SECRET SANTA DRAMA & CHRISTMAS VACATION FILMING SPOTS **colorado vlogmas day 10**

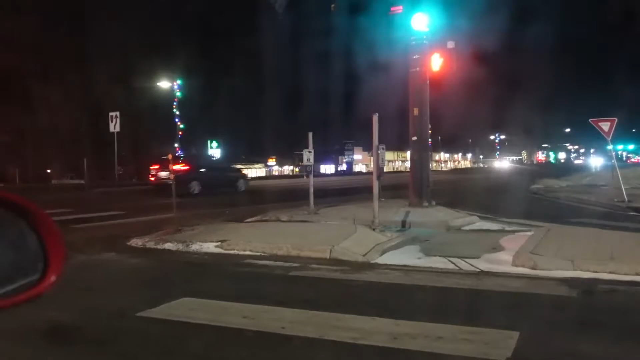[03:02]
Wow, look at this snowy-ass mountain town. Hopefully it freaking snows. Mm-hmm.